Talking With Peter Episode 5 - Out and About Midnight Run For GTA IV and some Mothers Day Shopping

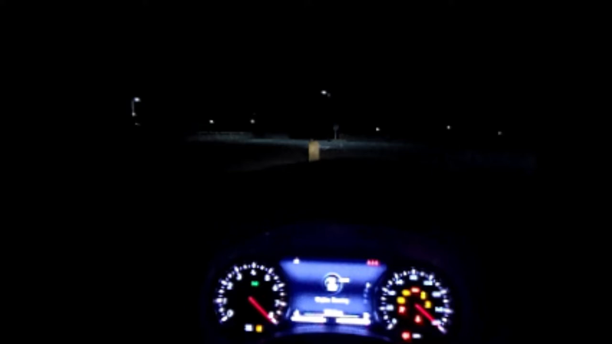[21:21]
start the car so far so good so far so good right now let's get this going
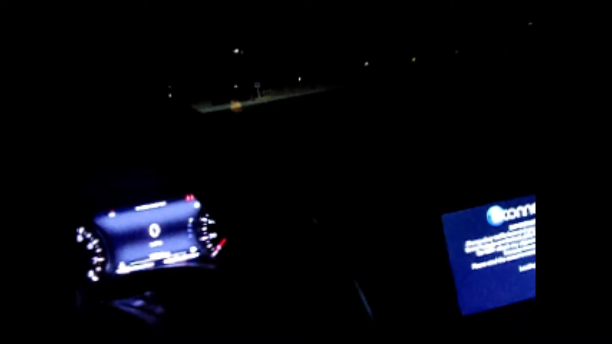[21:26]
pretty soon it's gonna be dead here so yeah everything's going great turn this down